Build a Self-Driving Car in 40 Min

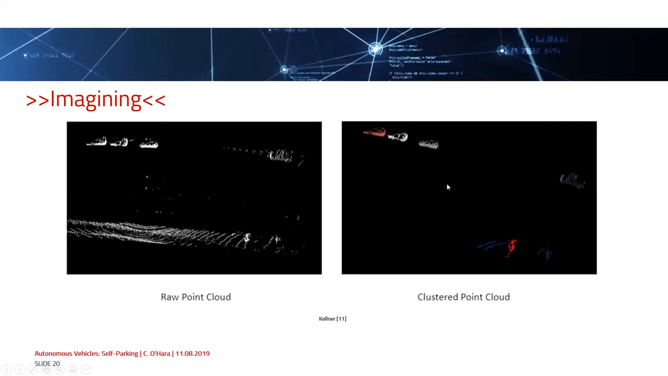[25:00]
given an identification the radar itself doesn't return anything related to light so this coloring is based on um a labeling task with data association so one way this is currently being done is with something called db scan and db scan uh also
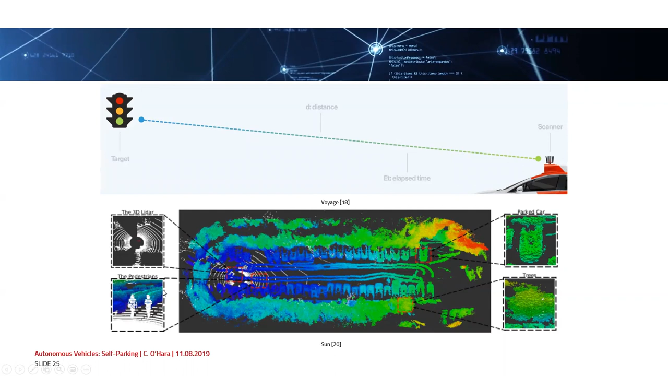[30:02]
how how does the 3d lidar detection look like and in the bottom left corner we see this is actually what's called slicing they do slicing and show the images of the pedestrian so then we talk about sensor fusion so this is actually more of my specialty and i'll show you how sensor fusion can also be done with artificial intelligence and also the